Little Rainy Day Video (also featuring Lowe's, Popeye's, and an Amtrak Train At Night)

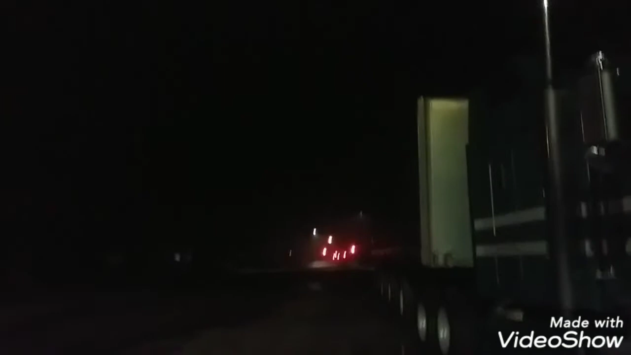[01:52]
And there's the Amtrak that runs from Chicago to Grand Rapids at night. Those railroad tracks, they also run through Benton Harbor and St.